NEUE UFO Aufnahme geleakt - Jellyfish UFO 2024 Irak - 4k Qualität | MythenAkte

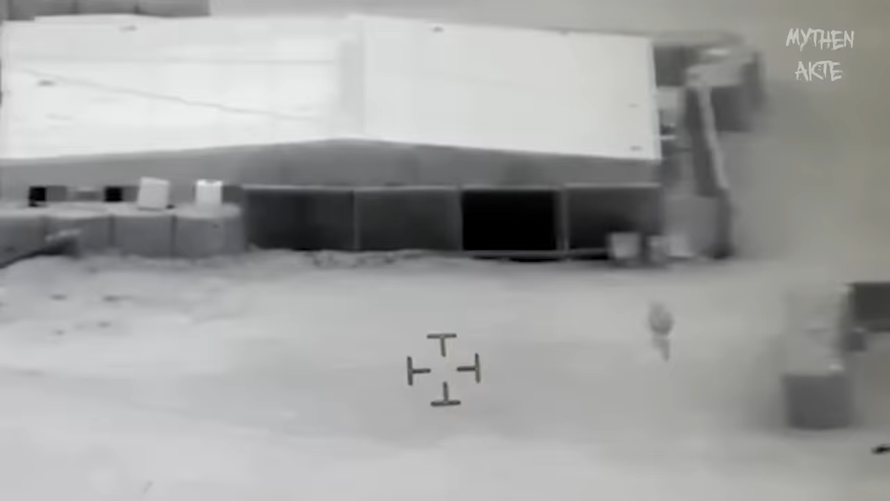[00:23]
Dieses UFO wurde über eine US-Militärbasis im Irak gefilmt und zwar schon im Jahr 2018. Allerdings wurde dieses Material erst jetzt von Jeremy Corbell geleakt und veröffentlicht. Er hat es angeblich von einem hochrangigen Militärmitarbeiter zugespielt bekommen. Da die Welt davon erfahren sollte. Es ist leider nur von einem Bildschirm abgefilmt, aber trotzdem ist die Qualität erstaunlich gut und nicht so wie man es sonst kennt. Und diese seltsame ungewöhnliche Jellyfish-UFO-Form, also so qualenartig,
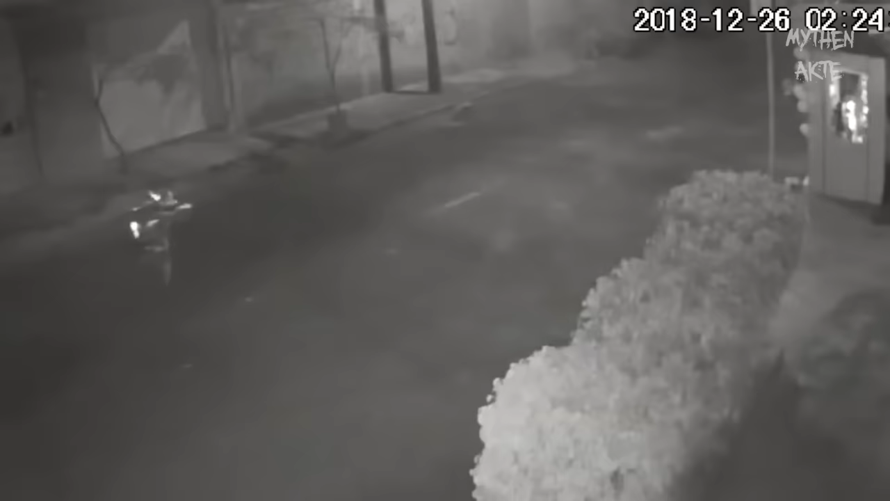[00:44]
ist schon öfter auf der Welt aufgetaucht. Und deshalb sollten wir mal einen genauen Blick in diese Thematik werfen.
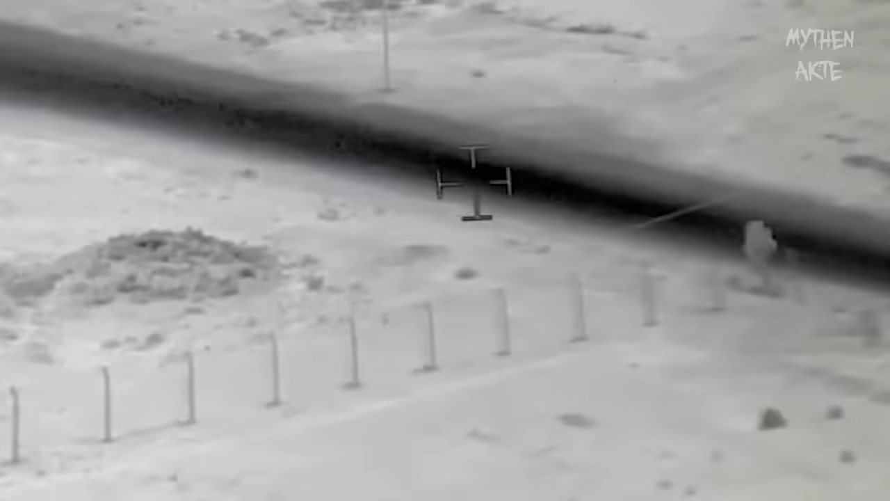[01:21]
Schaut euch mal diese atemberaubende 4K-Qualität an.
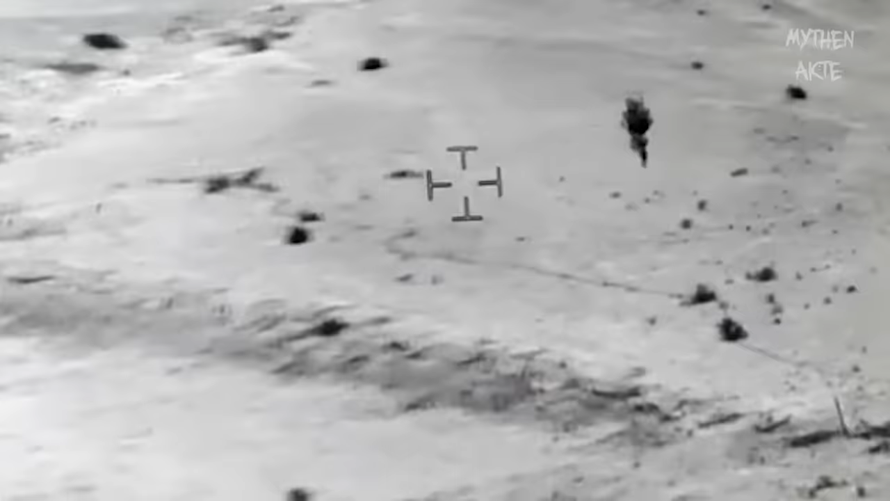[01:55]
Aber es könnte auch ein wenig anders sein. Also ihm wurde das Material ja angeblich von einem US-Militärkontakt zugespielt. Deshalb auch diese komische Aufnahme vom Bildschirm. Denn das Original-Filmmaterial dürfte dann noch dieser US-Militärtyp haben.
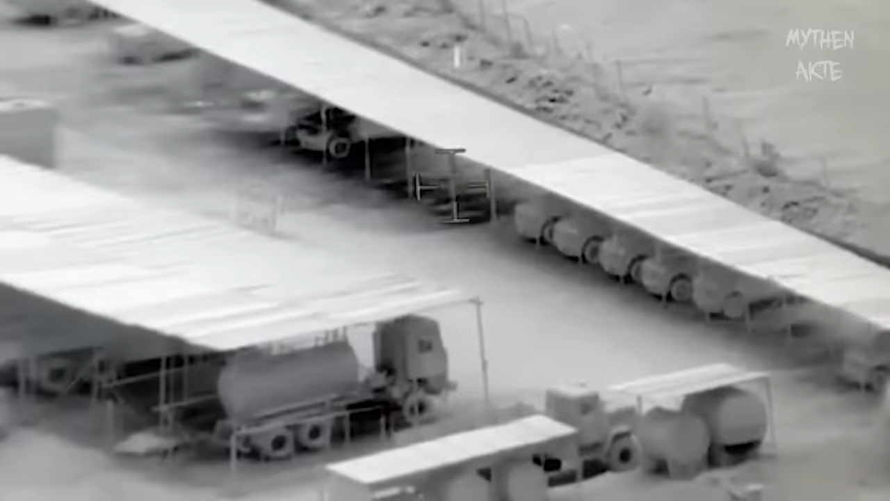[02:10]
Und Jeremy Corbell dürfte es wohl nicht selbst besitzen.
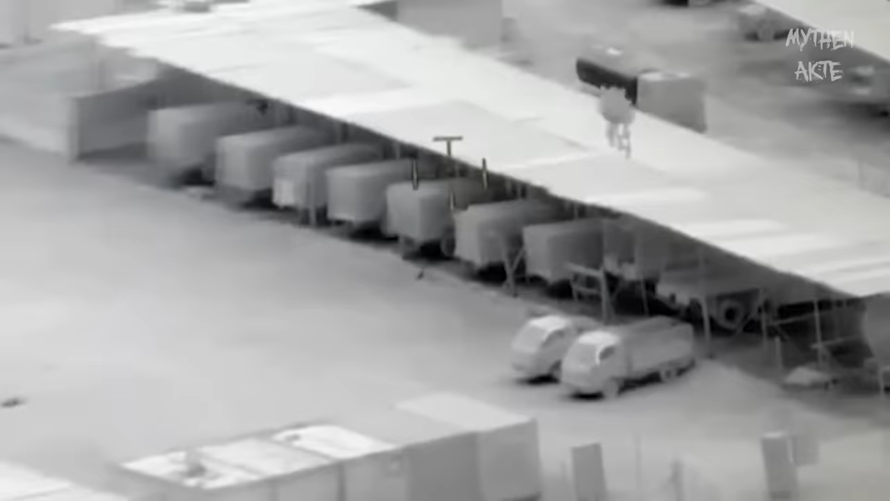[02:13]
Das Original-Filmmaterial geht auch deutlich länger als dieser Mitschnitt. Er hat quasi nur eine relativ kleine Sequenz davon mitschneiden dürfen und mitdokumentiert.
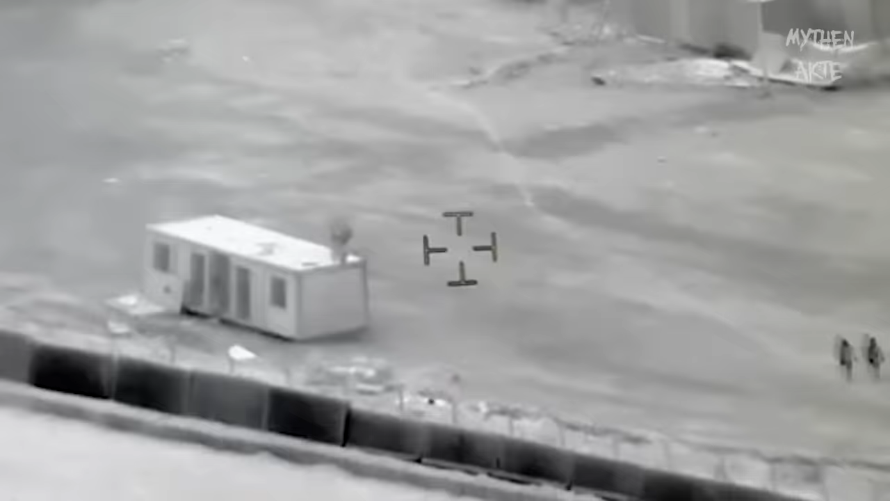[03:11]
Und die dieses UFO scheinbar überhaupt nicht bemerken und nicht sehen können. Das UFO soll nämlich wirklich für das menschliche Auge und auch für das Radar dort der Militärbasis komplett getarnt gewesen sein.
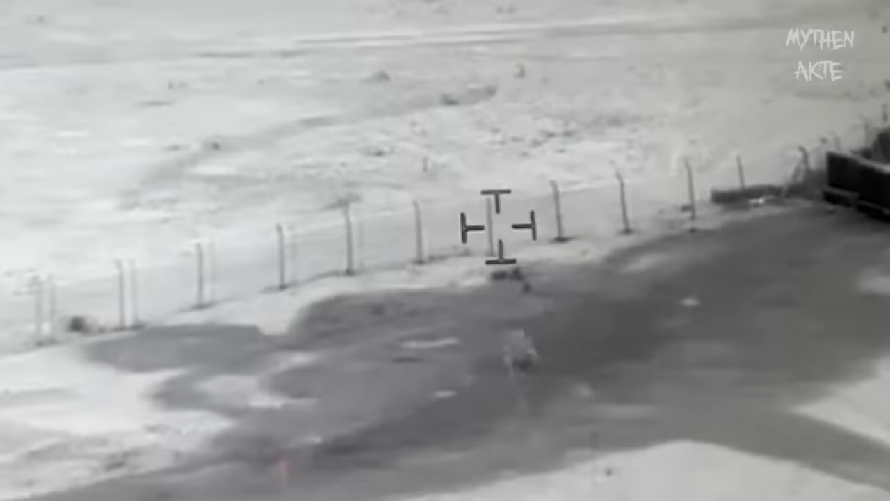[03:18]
Auch sieht man das UFO immer wieder, dass es so transparent wird, sag ich mal. Und das Ganze soll zustande kommen sein, da sich angeblich die Wärme des Objekts immer ändert.
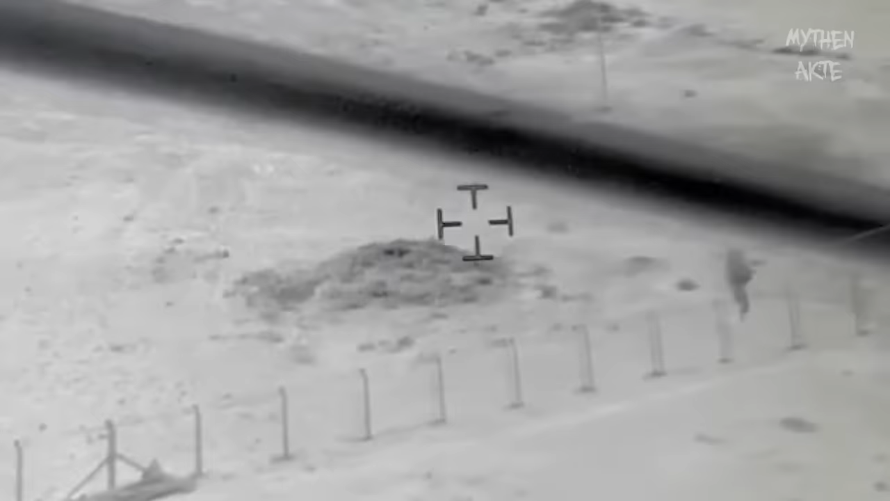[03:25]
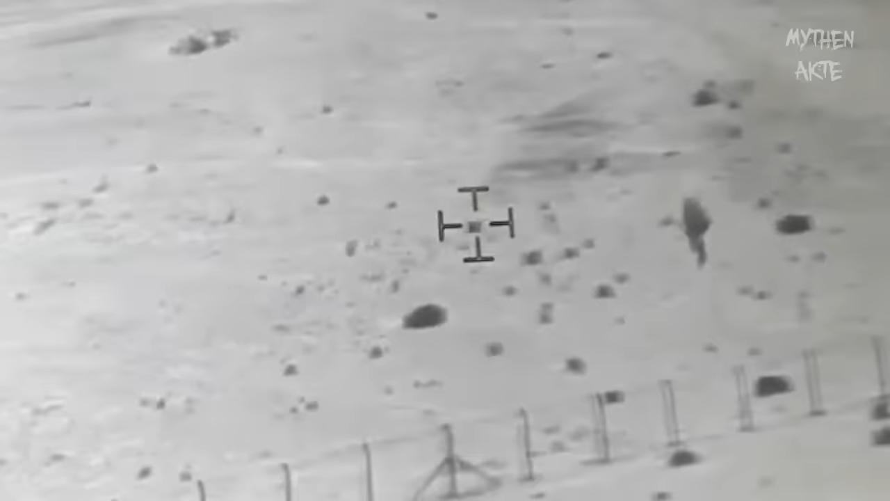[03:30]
Also es dürfte die Temperatur mitten im Flug ändern und deshalb sieht es so aus,
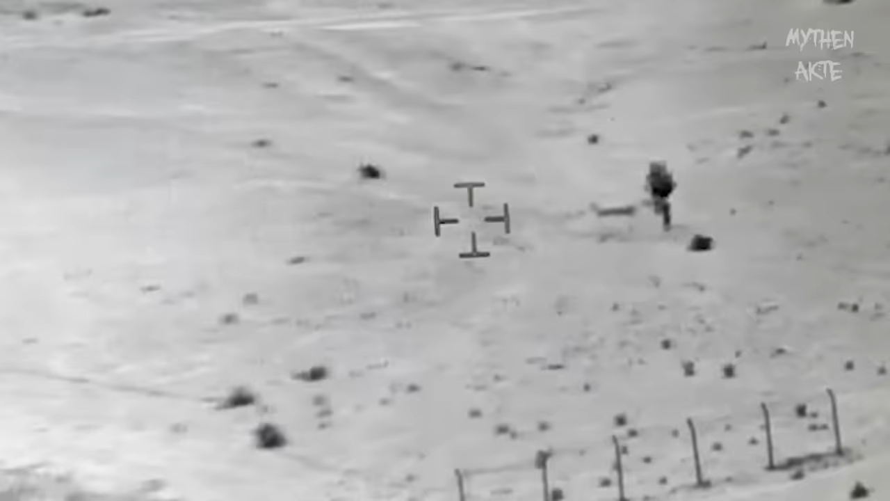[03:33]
als würde es immer wieder die Farbe ändern und mal transparenter und weniger transparent werden.
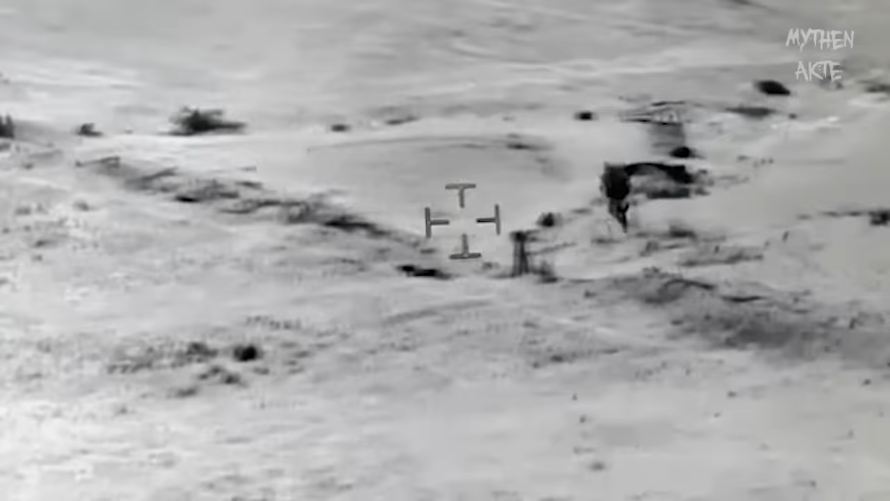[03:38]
Es scheint auch relativ nah über den Boden zu gleiten und ja, bis heute gibt es keinerlei offizielle Erklärung dafür.
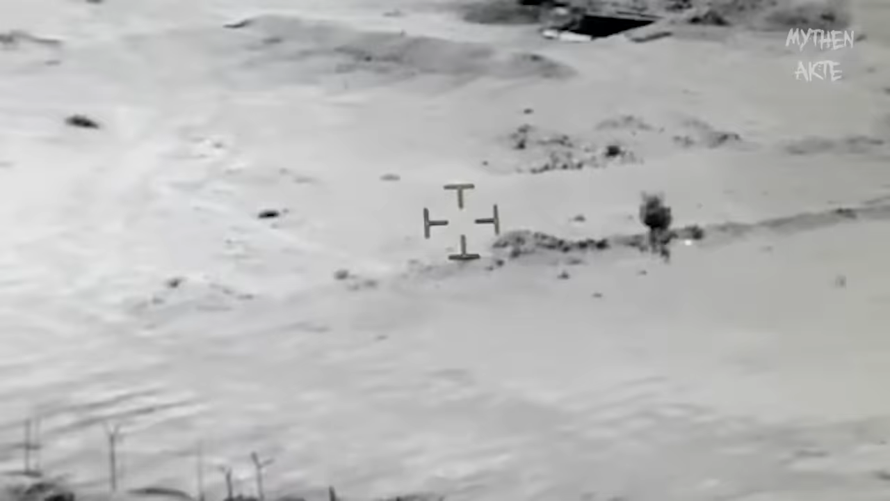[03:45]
Es ist einfach klar und deutlich kein Ballon aus meiner Sicht.
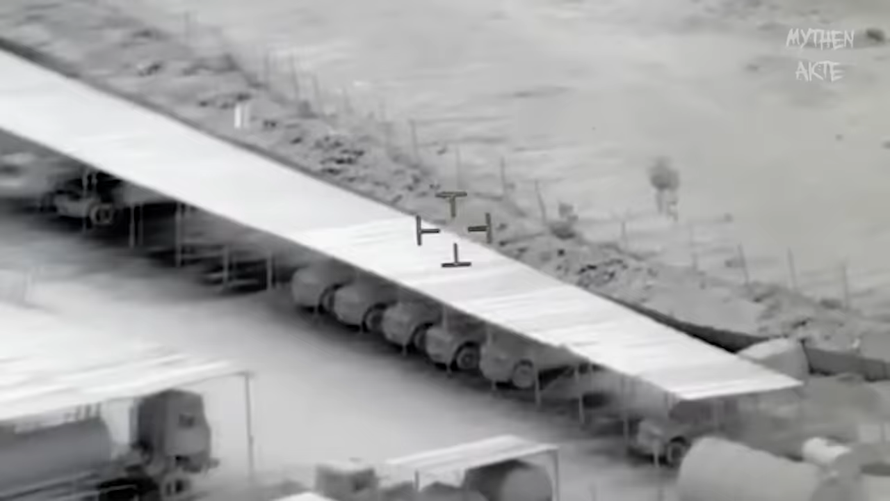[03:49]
Und wenn, dann hätte das Militär das wohl mitbekommen. Kritiker meinen natürlich, es könnte ein Fleck auf der Linse sein.
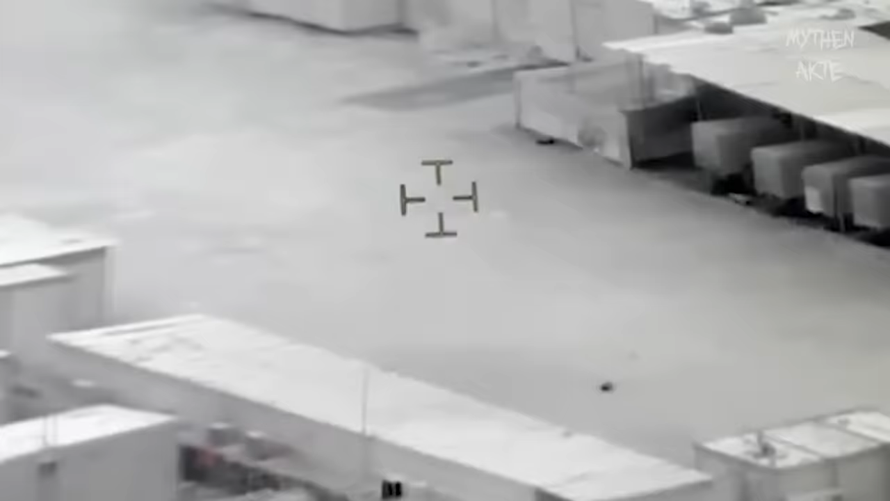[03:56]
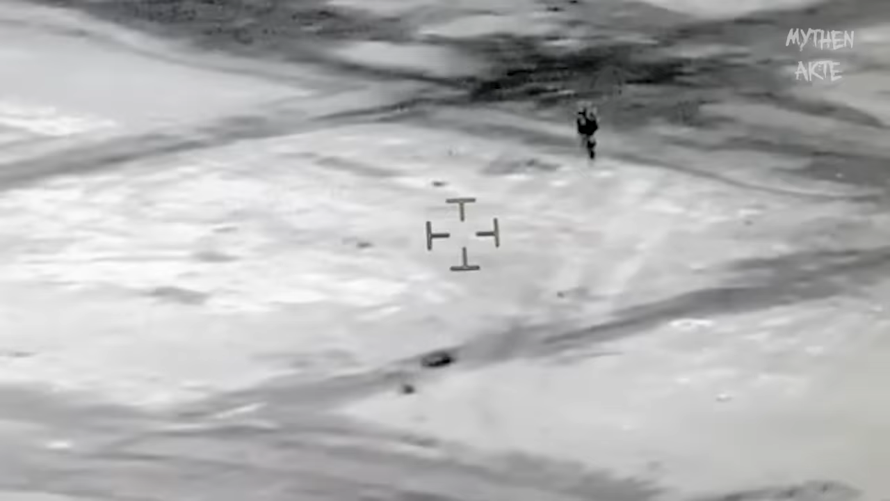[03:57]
Aber durch das Fadenkreuz erkennt man auch hier ganz gut, dass er sich tatsächlich bewegt und nicht nur im Schwenk gefilmt wird.
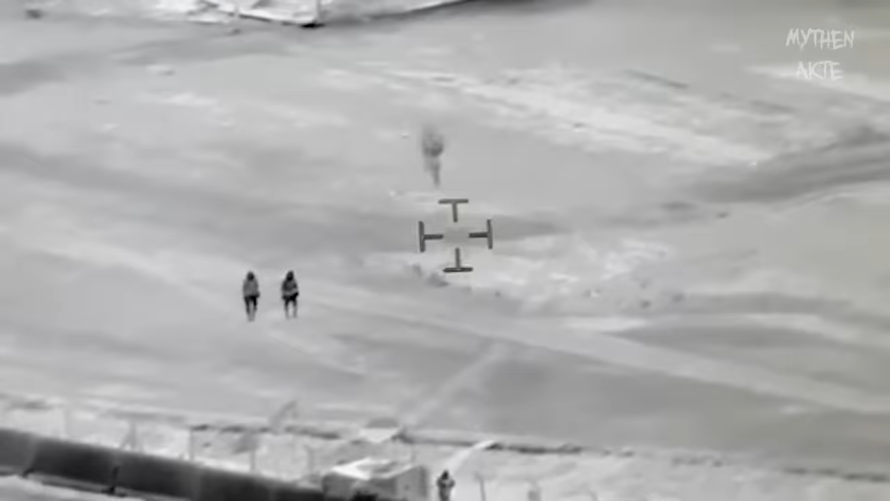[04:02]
Diese Theorie kann man wohl sofort entkräftigen.
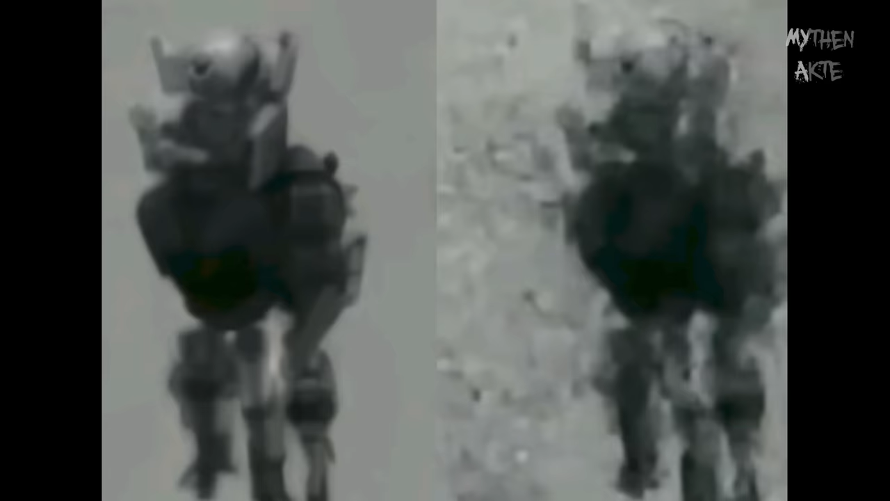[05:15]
Denn ein Luftballon könnte ja nicht ins Wasser eintauchen, dann dort 17 Minuten chillen und dann auftauchen und so schnell davonfliegen, dass man es nicht mehr sehen kann. Sie haben dann noch beschrieben, dass weder Nachtsichtkameras noch das menschliche Auge irgendwas erkennen konnten. Und auch die Infrarotkamera konnte nicht mehr erkennen,
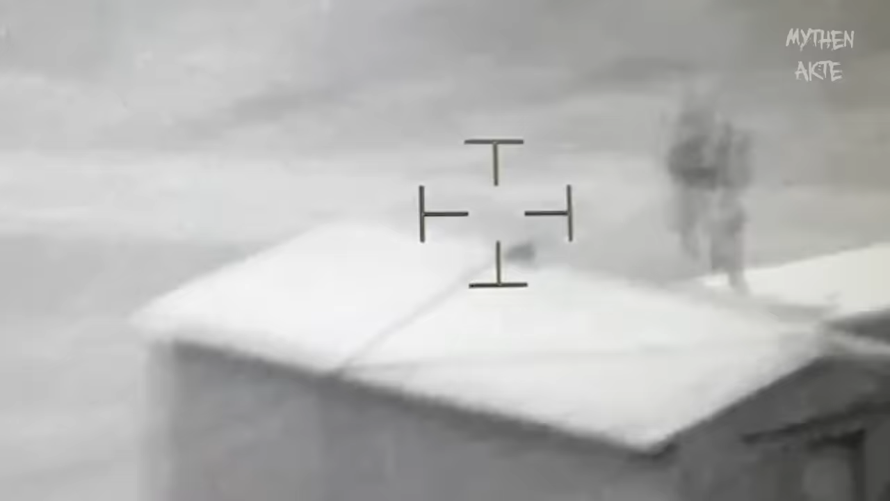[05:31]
was genau passiert ist, nachdem es aus dem Wasser wieder aufgetaucht ist.
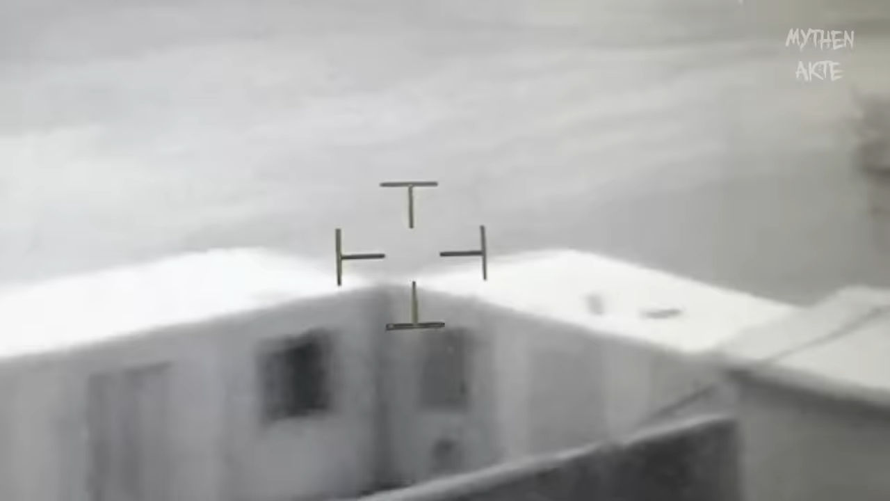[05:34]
Also das Verhalten des Ufos selbst hat sich irgendwie dadurch verändert.